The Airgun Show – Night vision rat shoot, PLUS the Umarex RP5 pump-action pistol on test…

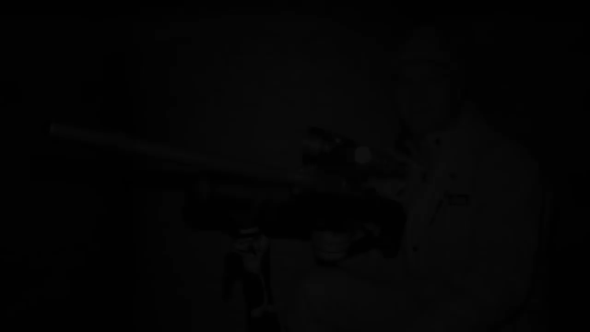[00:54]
Well I've come out onto the farm after some rats tonight. Now the weather is absolutely horrendous, it keeps pouring down with rain but I'm still fairly confident that we should get a few.
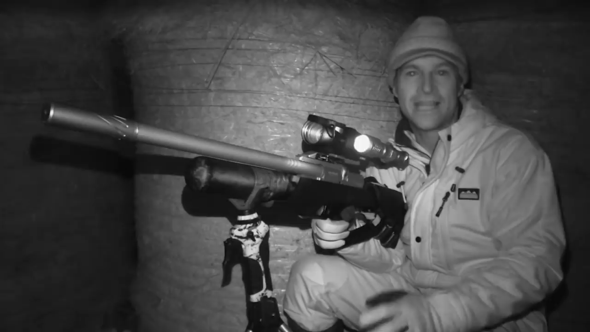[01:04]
I've shot this particular area a few times recently but I've been using Lamping Kit. The rats are starting to get a little bit wary so I've come back this evening with night vision gear just to increase stealth a bit.
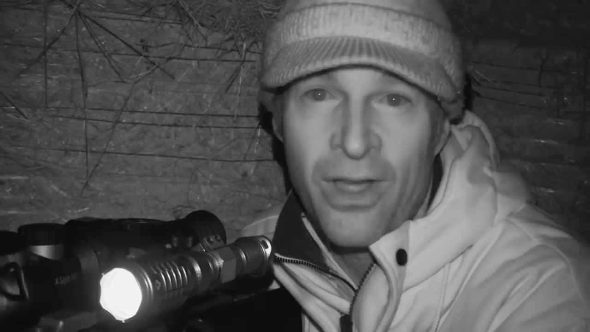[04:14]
and obviously there's a lot of livestock here so the rats can tend to be fairly bold nonetheless I'm going to try and be quiet now we're going to keep still hopefully start bagging a few rats
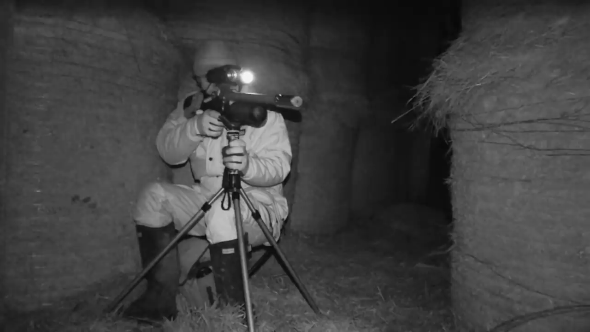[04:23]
the camera is picking up a lot of glare from the infrared illuminator
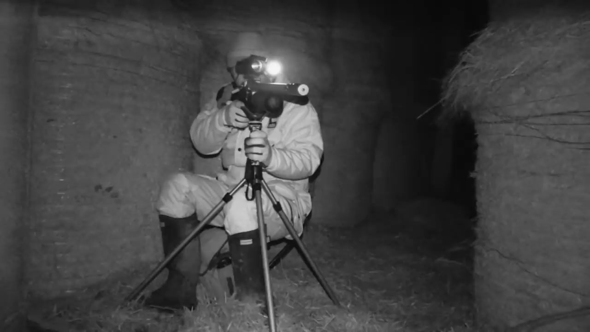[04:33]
but that's because we're filming in night vision it's practically invisible to the naked eye so I'm shooting from the cover of complete darkness
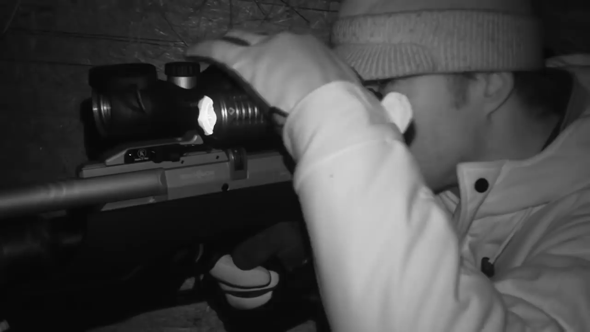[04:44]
the tactics work and I soon spot a rat out on the prowl
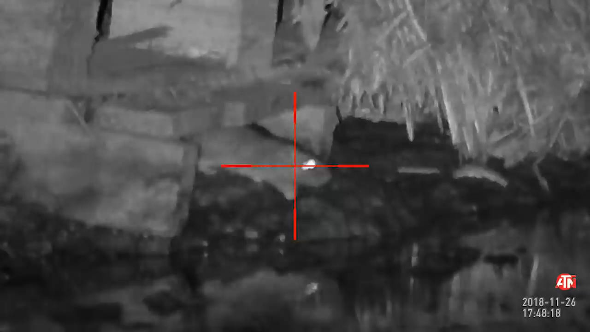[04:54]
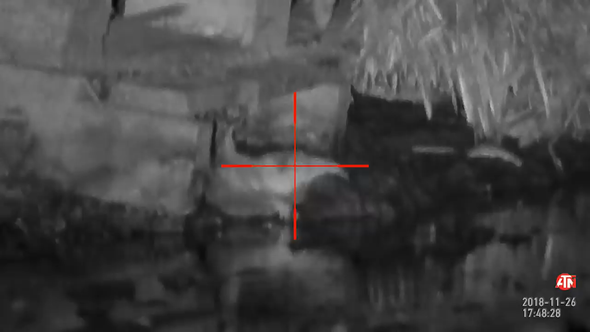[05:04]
and that was one under those pallets it
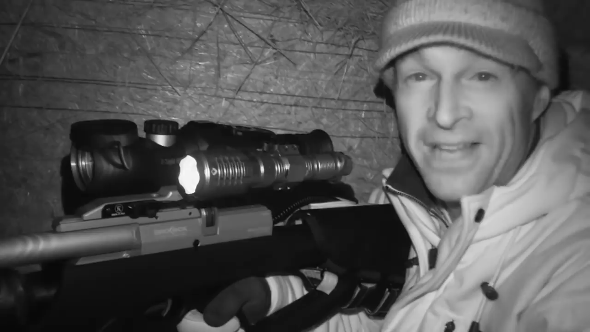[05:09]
looked like it was eager to get to the nearest bait spot but didn't get a chance to get there
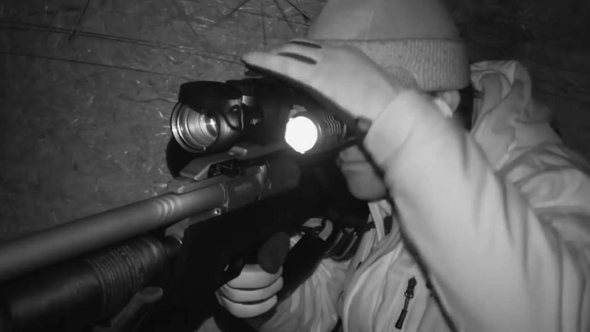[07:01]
well there you go hopefully you'll be able to see that that one was really close to where I shot the last one and again there were more eyes moving in the cover behind it they they really do seem to like it in that undergrowth
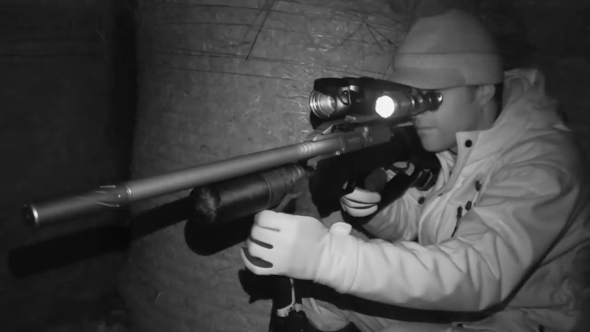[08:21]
well there was nothing eight but I did see some eyeshine again then there do seem to be a lot of rats on the move in that area
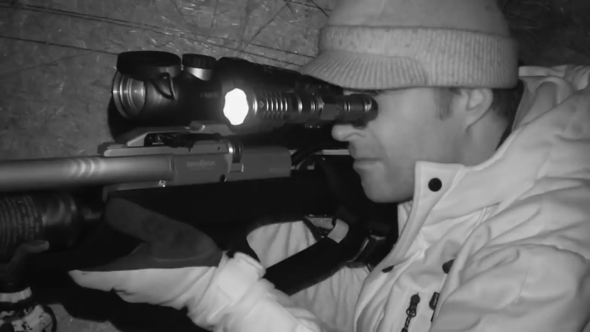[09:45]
that was another one under those pallets I mentioned earlier on that rats do like the cover of pallets and I think the thing is when they're scuttling around underneath and amongst them they just know that natural predators like owls and foxes really can't touch them so they are quite confident when they're in that sort of cover obviously they're not counting on the fact that I'm sat here with night vision sniping them with an air gun
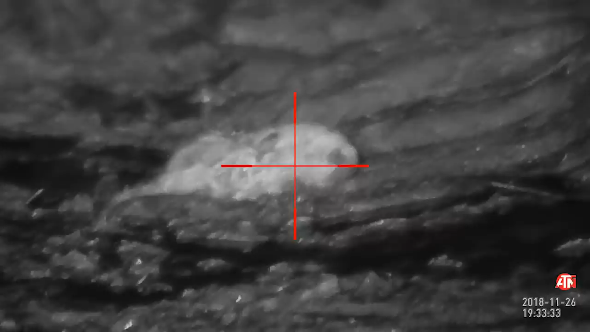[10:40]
that was a close one it was only about 10 meters away so I did have to give it quite a bit of
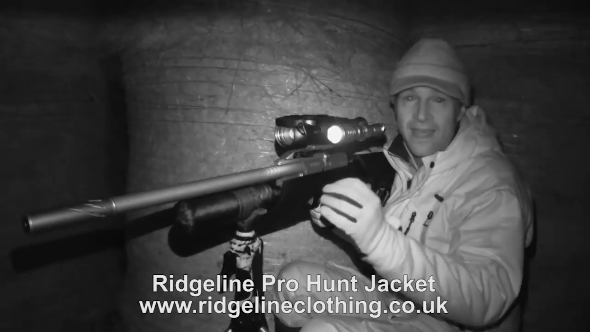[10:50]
holdover to get that headshot it had been quiet for about three quarters of an hour before that one so things are certainly starting to slow down now
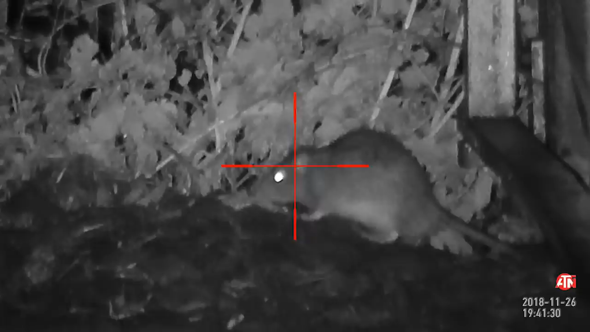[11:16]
well we didn't have to wait so long for that one
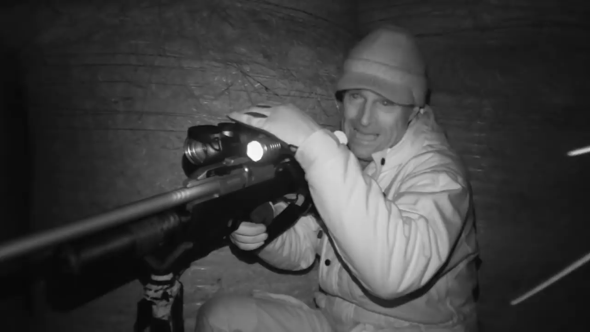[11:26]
and that one was having a right old munch on the bait spot
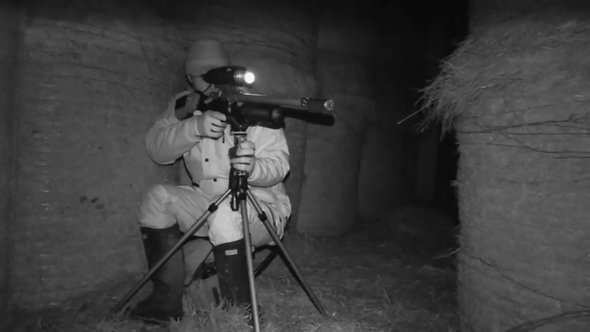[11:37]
activity really is slowing down now but I'm still glimpsing the odd rat so I'm
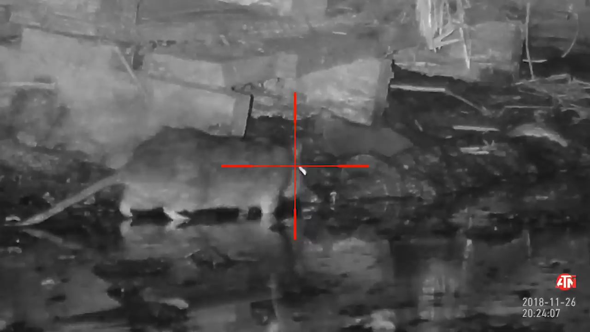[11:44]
not packing up just yet here's another
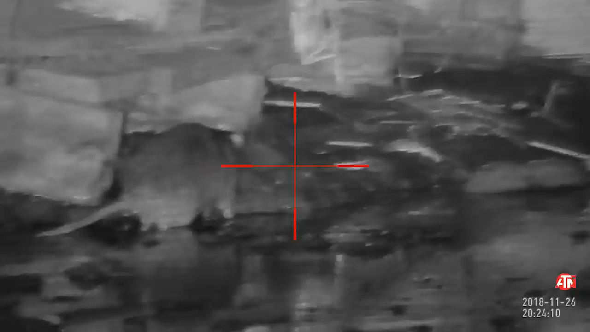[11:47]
one I just need it to turn around and offer me a clear shot at its head